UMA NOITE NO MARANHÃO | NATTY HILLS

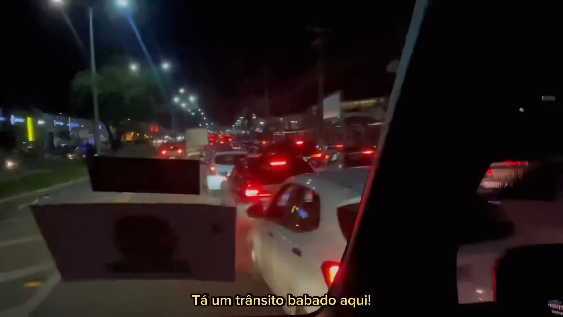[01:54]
Tá um trânsito danado aqui. E pelo que falaram pra gente, as pessoas vêm até de outros estados, né? Como eu, né?